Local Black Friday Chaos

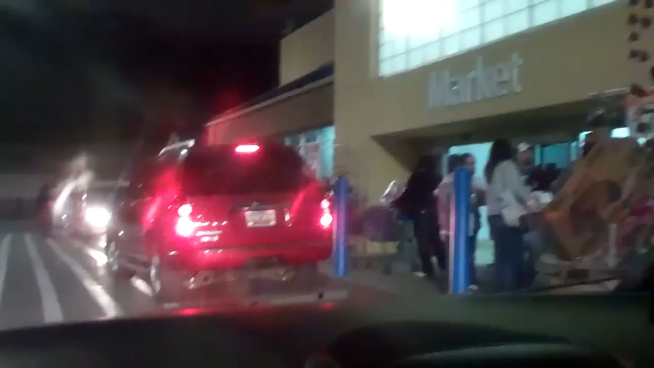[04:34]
the other entrance of Walmart here, more chaos,
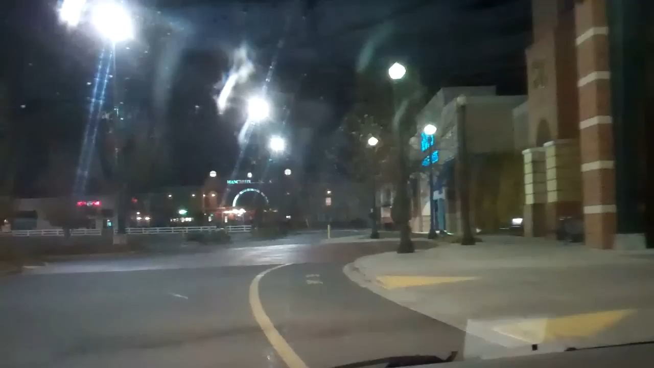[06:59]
not a whole lot happening here, they're probably not open until midnight,